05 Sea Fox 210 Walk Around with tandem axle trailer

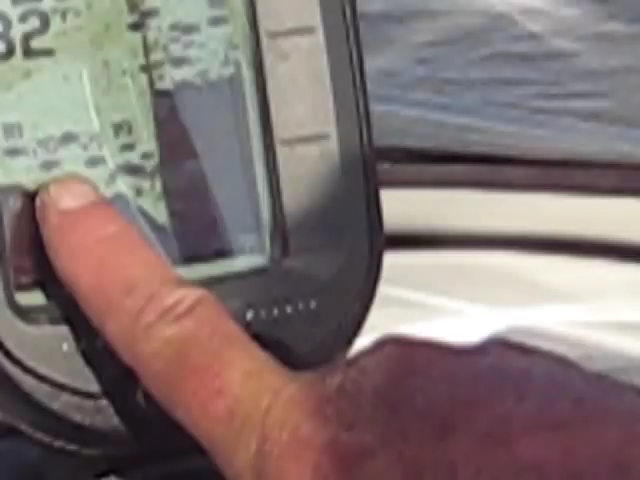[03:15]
See the fish is painting, and at what depth? 19, 21. Really a neat thing to have.